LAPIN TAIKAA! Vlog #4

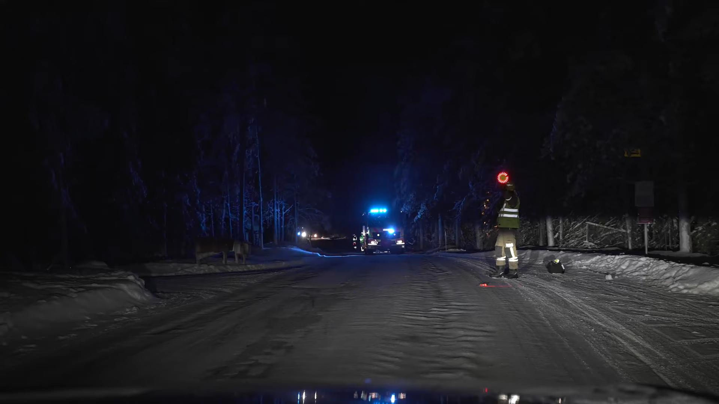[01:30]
Matka tyssännyt niin sanotusti. Joo, jotain tapahtunut, niin katsotaas miten meidän käy täällä. Siellä oli auto lipsahtunut vähän
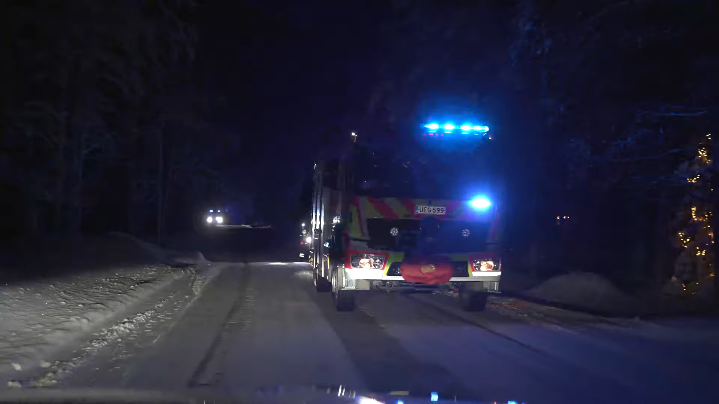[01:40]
ojan puolelle, niin onneksi ei ollut käynyt mitään pahemmin.
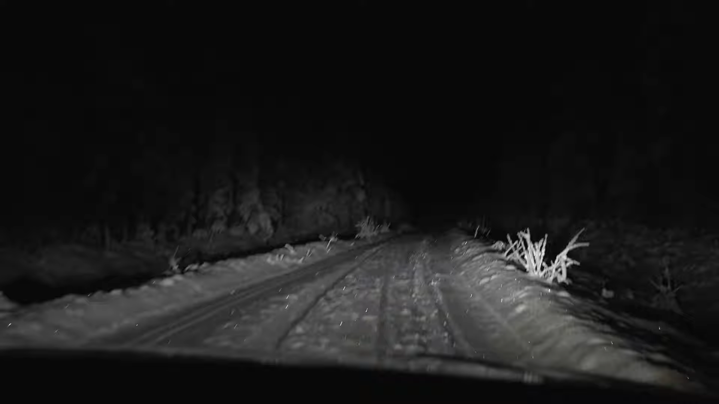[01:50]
Kattoa lätkää vie meidät jonkin makeille mestoille. Tää on jännää. What gonna happen? En mä tiedä miksi me halutaan tonne, mutta seikkailu kiinnostaa aina. Kohtaa se selvii. Moottorikelkka ainakin mennyt tässä. Voi kyllä sanoa, että tiet kapenee täällä.
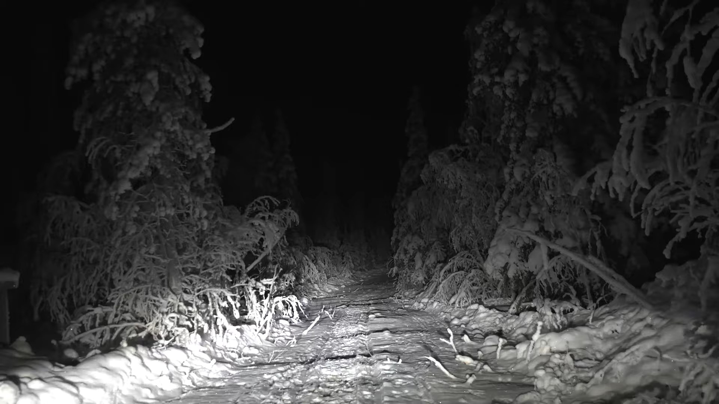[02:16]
Täällä on nyt kyllä aika kaposta.
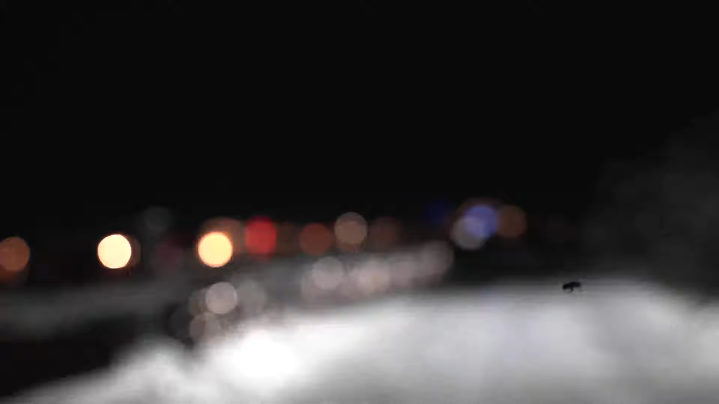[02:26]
Tonttulassa yöllä. Oh, makeeta.
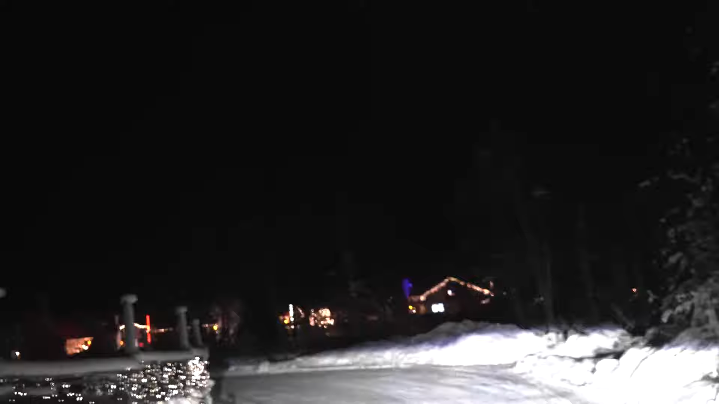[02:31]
Täällä on tonttuja. Ai on jopa tonttuja. Oh. Täällä on valaistu ainakin monen lailla.
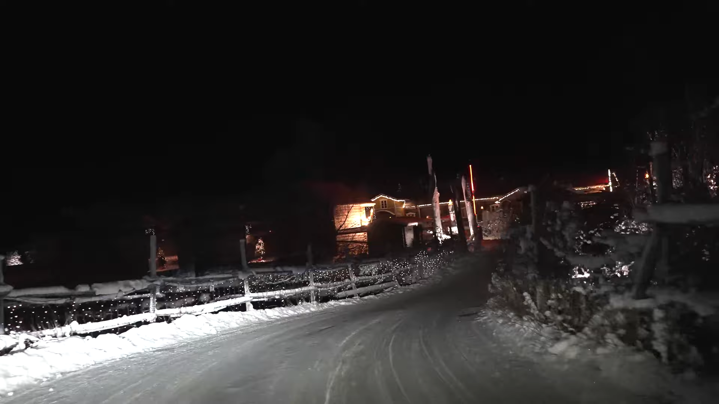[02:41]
Yeah, we driving here. Täällä on.
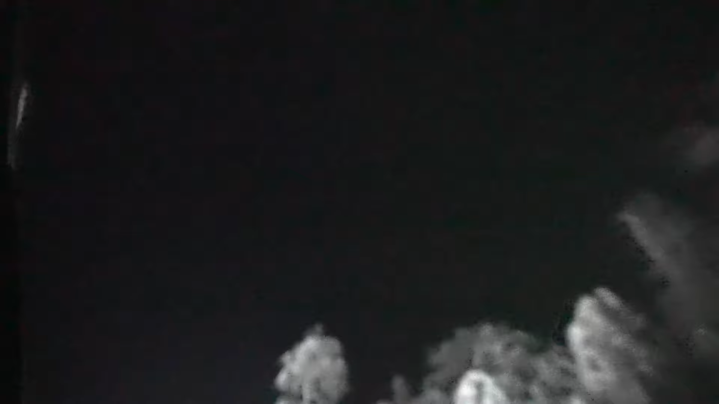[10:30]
No niin, revontulet heti hiipu, kun päästiin paikalle.
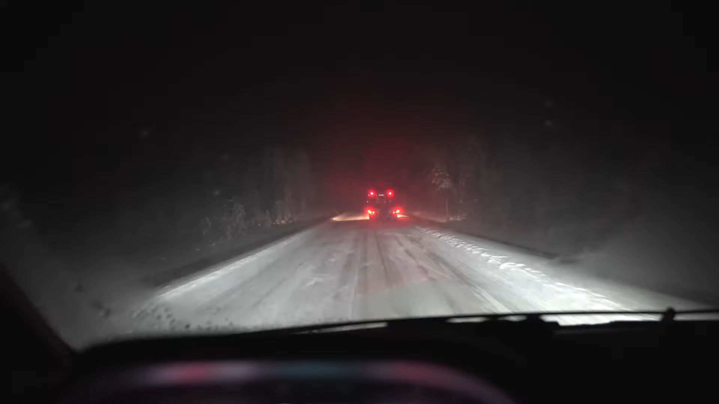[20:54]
tihkuu, et tota ei oo nyt mikään kovin hyvä keli
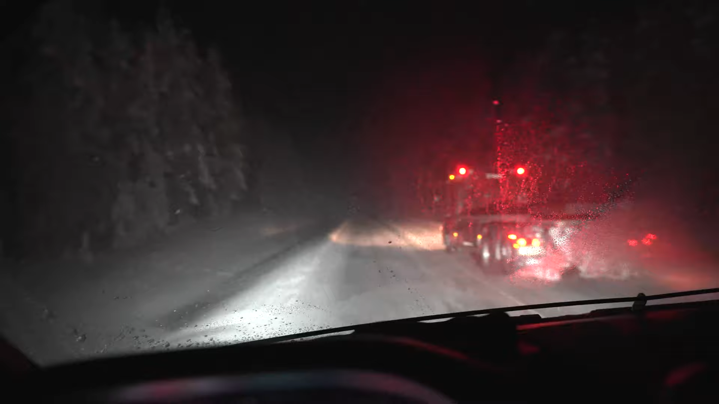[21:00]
ajaa, mut tässä tota Mersus on tota lämmitettävä tuulilasi ja se on kyllä tosi todella hyvä varuste tähän talveen, niin kyllä tällä pärjää.
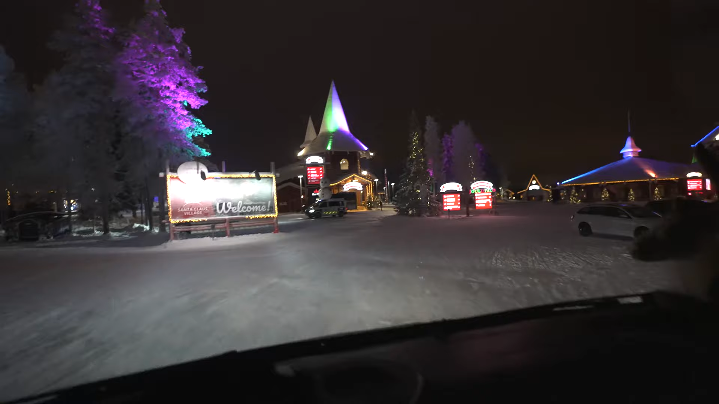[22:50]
Käänny vasemmalle. Joulutaloja. Kun matkaa on kulunut 450 tuolla metriä. Tuolla Christmas Houseissa asuu joulupukki. Kun on nyt valaistuja puita kiinni, niin tulee kyllä fiilistä.
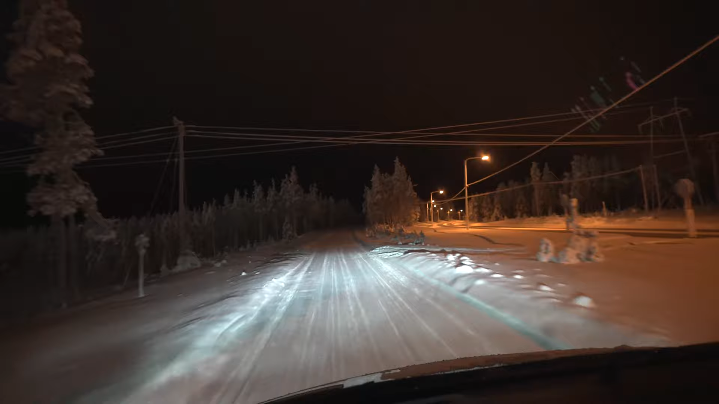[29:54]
Jaha, mihinkäs tää on päätynyt? Tähän näyttää kun melkein kävelytietä ajais, mut kyllä tää on varmasti oikea tie. 200 metrin päästä käyn oikealle, varoitus läpi on jo rajoitettu. Syvemmälle vaan. metsään. Olisiko se tänne? Olisiko se tänne? Mitä täällä tapahtuu? Joo, kokeile tää.
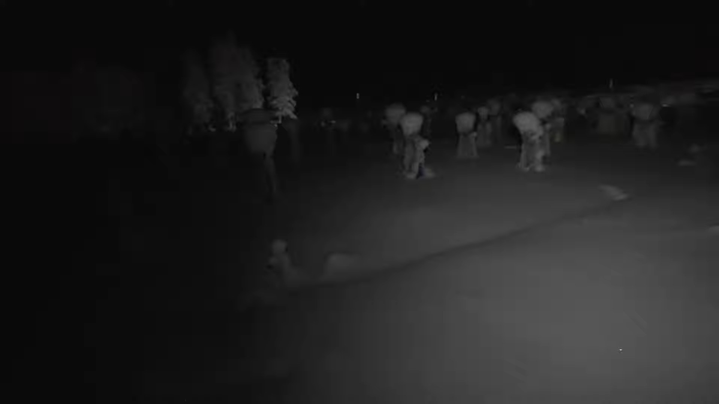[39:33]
Komeilee teoksia. Nää on vähän hiljaisia kavereita.
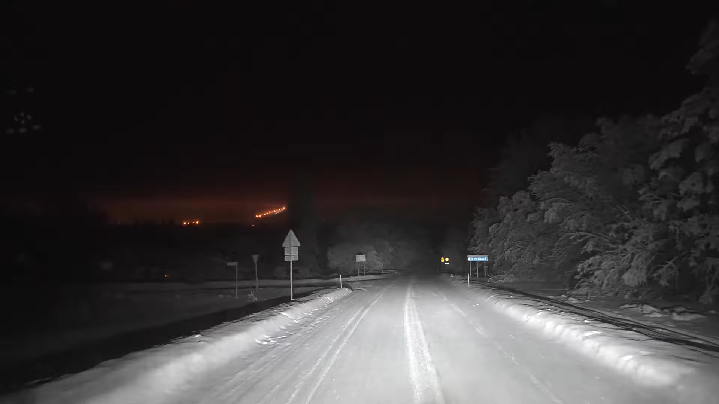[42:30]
Tuolla on joku laskettelukeskus ehkä kaukana. Ei ole paljon auton jälkiä.